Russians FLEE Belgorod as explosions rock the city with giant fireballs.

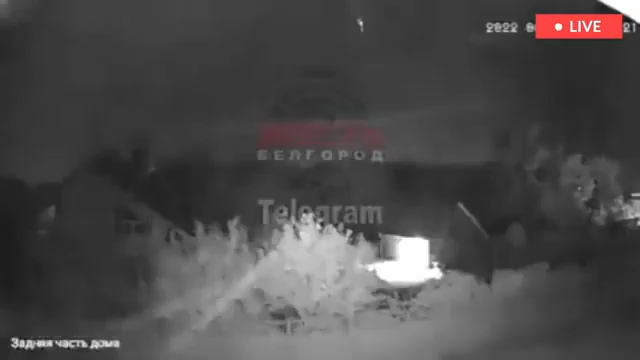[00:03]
Panicked Russians flee as explosions rock major city with giant fireballs lighting up sky. Russians have been frantically fleeing from the city of Bielgorod after multiple strikes have reportedly hit the area.
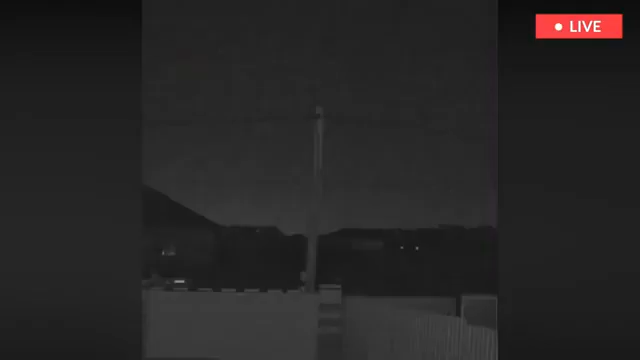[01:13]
said that residents reported hearing sounds similar to explosions on the city's telegram channels. Cameras near the city's airport also recorded bright flashes in the sky.